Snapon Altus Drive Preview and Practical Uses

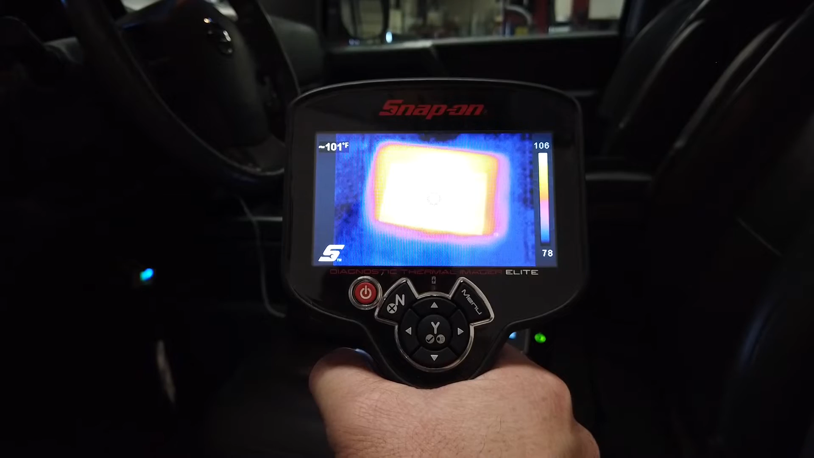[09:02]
On screen: spot 101°F
Now as soon as I take that snapshot it'll start automatically uploading it.
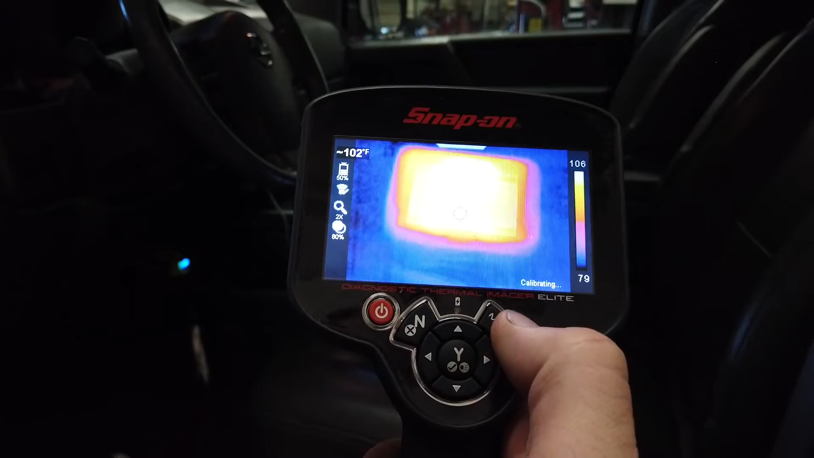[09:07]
On screen: spot 102°F
If you take a bunch it takes a little bit.
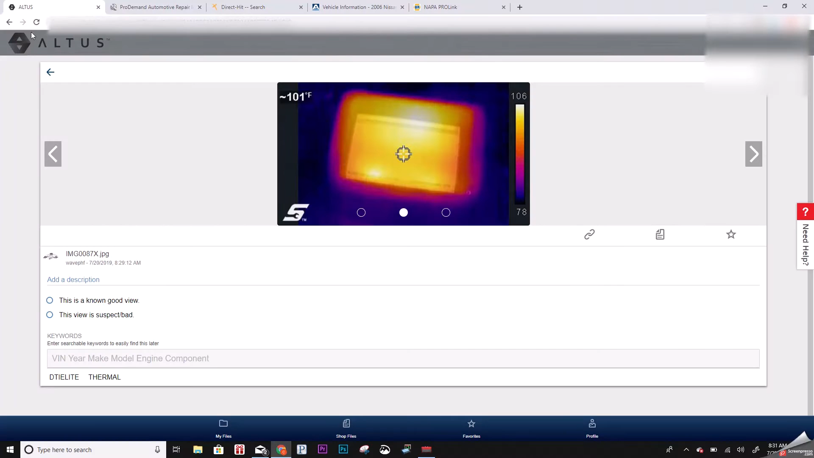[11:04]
On screen: spot 101°F
But you would have to go in and enter key words and stuff for every vehicle. Like I don't think this had the VIN number in the. Oh it does. It does. So if I search by VIN.